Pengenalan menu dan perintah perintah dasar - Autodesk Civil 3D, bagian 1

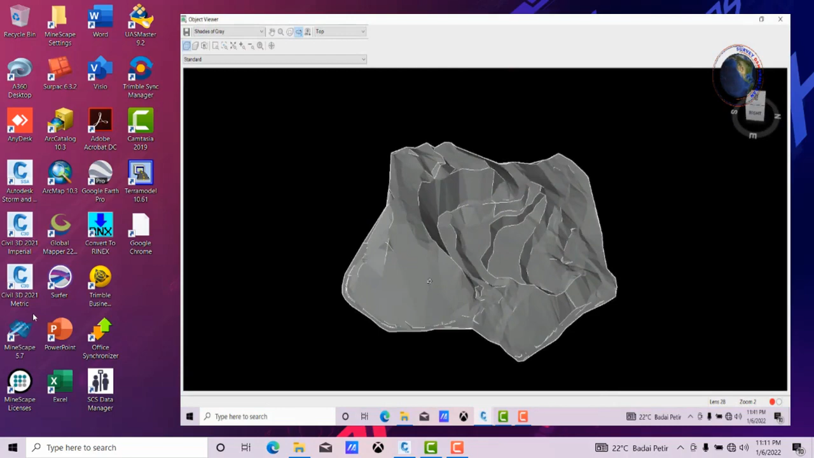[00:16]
akan membahas tutorial Autodesk Sipil 3D 2021 bagian ke-1
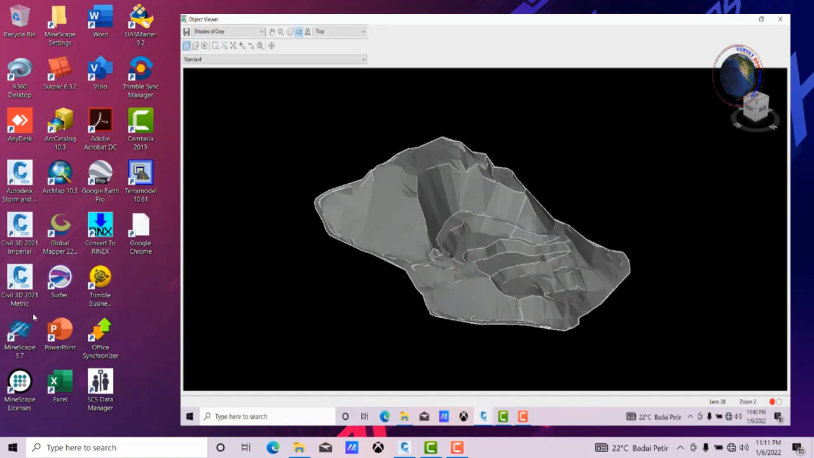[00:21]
pengenalan perintah-perintah dasar Autodesk Sipil 3D